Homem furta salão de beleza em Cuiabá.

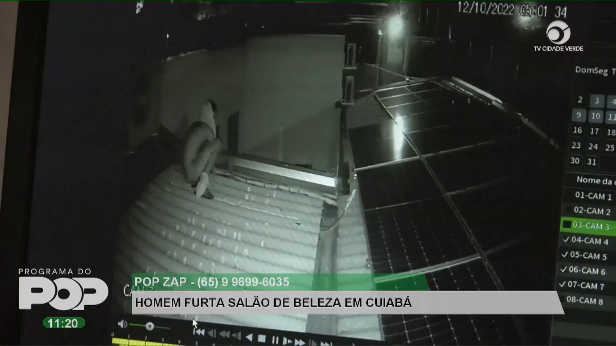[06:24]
E nós temos as imagens do circuito interno que mostram a ação do suspeito. Vocês observam que ele fica em cima do telhado por alguns minutos, ele pensa,
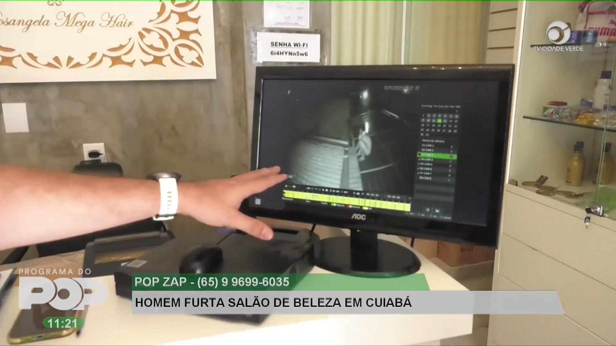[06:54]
Ó, ele tentando tirar aquela parte ali, é a parte do encanamento, a fiação que tem do ar-condicionado. Você vê que ele faz bastante força. Na canela, né, no tornozelo direito dele,